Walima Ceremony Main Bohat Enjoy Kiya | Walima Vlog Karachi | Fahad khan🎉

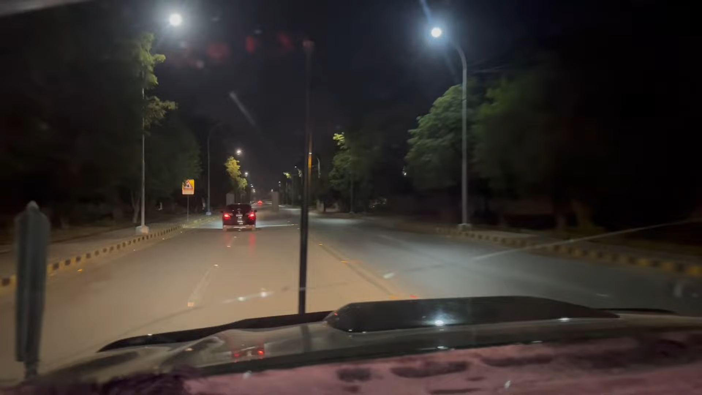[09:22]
बोला कराची एयरपोर्ट जीना इंटरनेशनल, वो सामने नज़र आ रही बिल्डिंग।
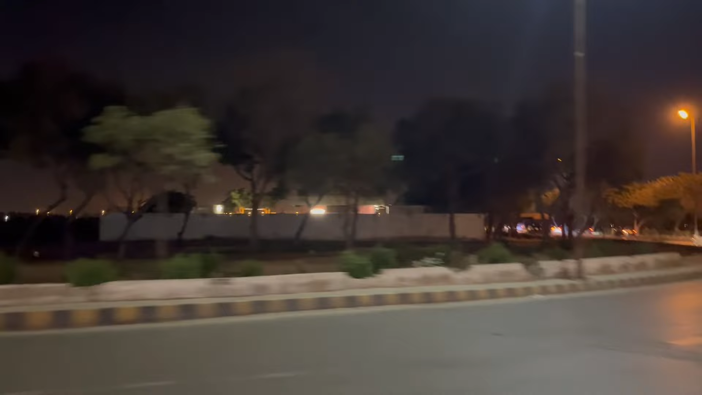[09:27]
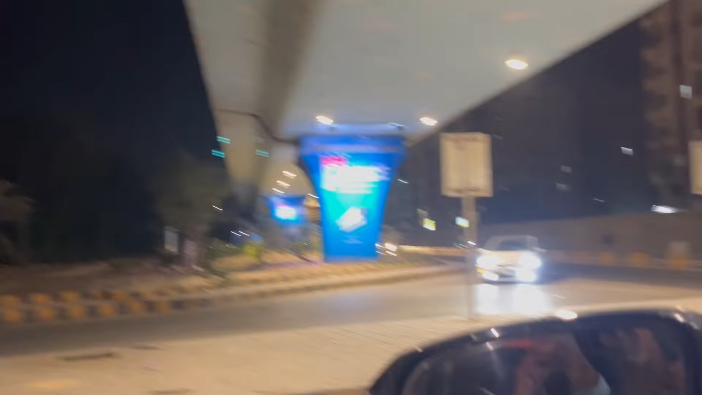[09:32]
कराची की रौनक ही अपनी है भाई जी।
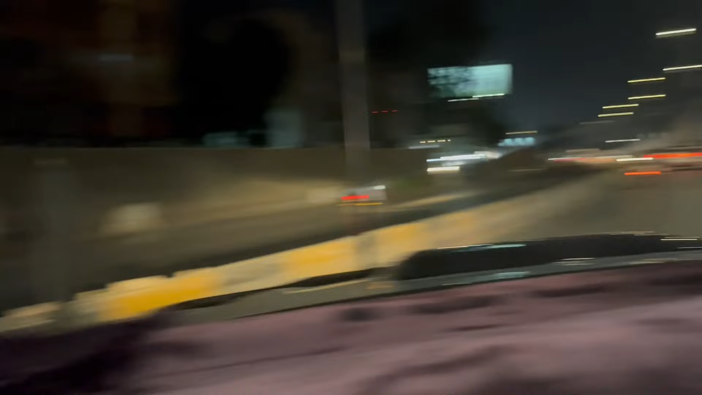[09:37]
ये मेरे राइट साइड पे मेट्रो है, ये शाह फैसल का, शाह फैसल कॉलोनी को यही लगता है मेट्रो।
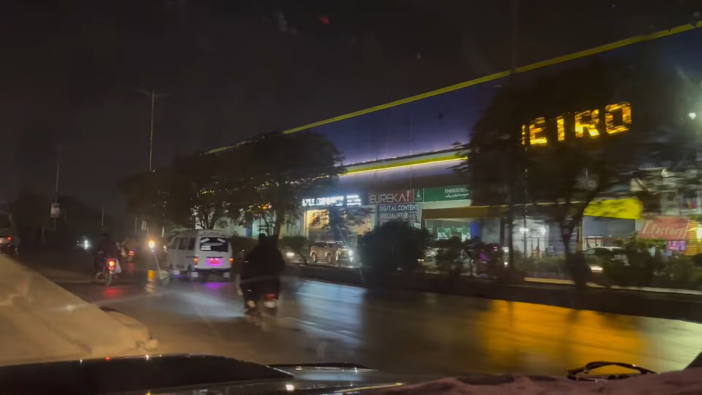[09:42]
और यहाँ से ओवरहेड ब्रिज है, इस तरफ को शाह फैसल कॉलोनी है।
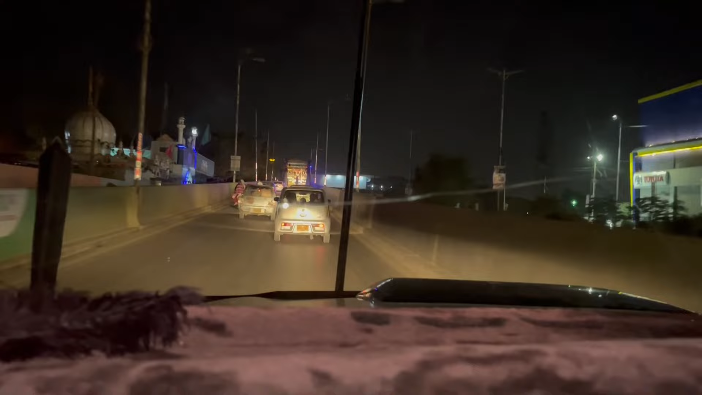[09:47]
अब इधर से टर्न ले लें लेफ्ट।